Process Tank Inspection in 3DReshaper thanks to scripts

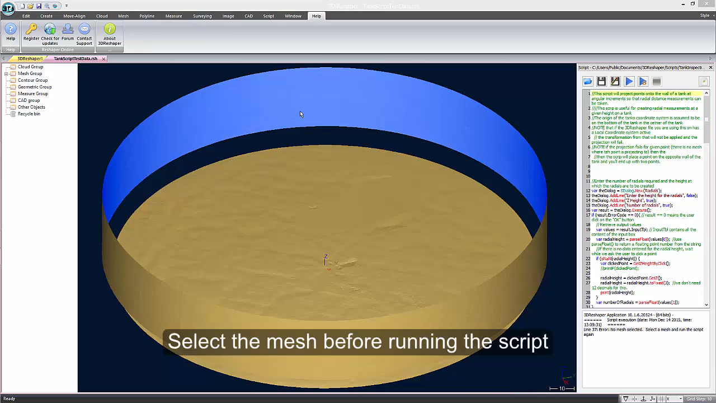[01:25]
If I select the mesh and then launch the script again, we should be all set.
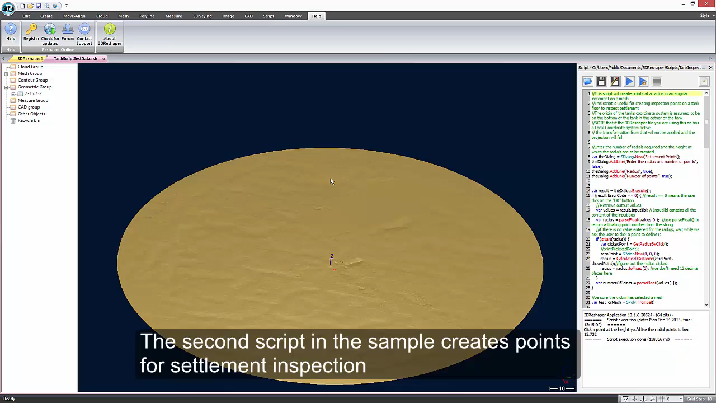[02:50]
The script works almost exactly like the previous one and you can enter a radius by typing or by clicking on the mesh and that you need to enter the number of radials. In this case, I'll type in a radius of 75 and 36 points for inspection.
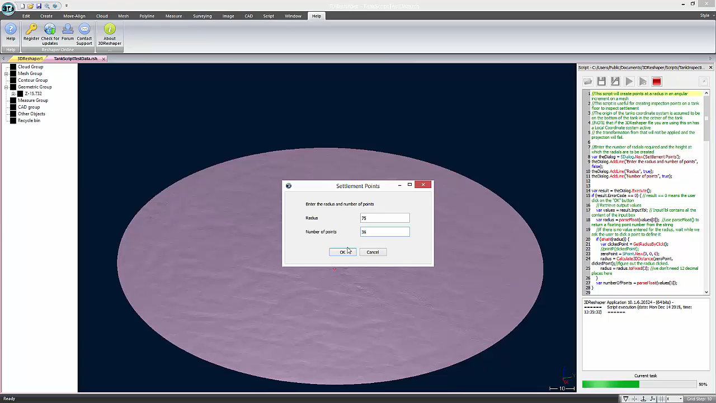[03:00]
One point at each 10 degree increment. As before, the last step of the script is creating a CSV report.
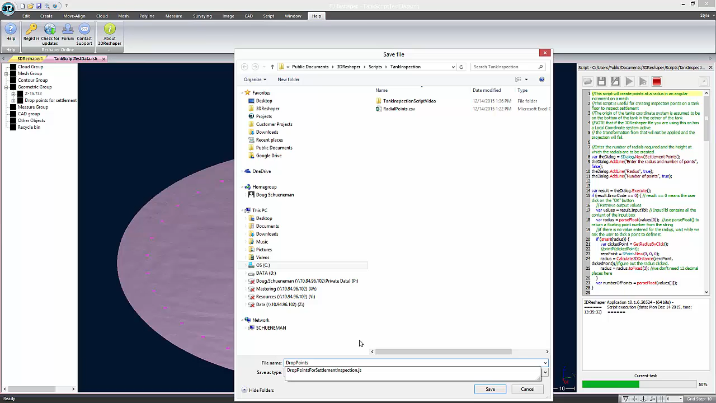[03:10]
Browse to where you'd like to put the file and give it a name to create it. Here you can see the output of the report.
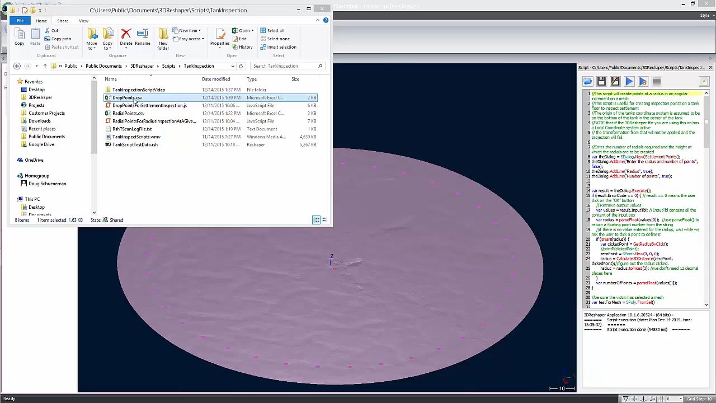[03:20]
There is an X, a Y, and a Z for each point on the tank floor.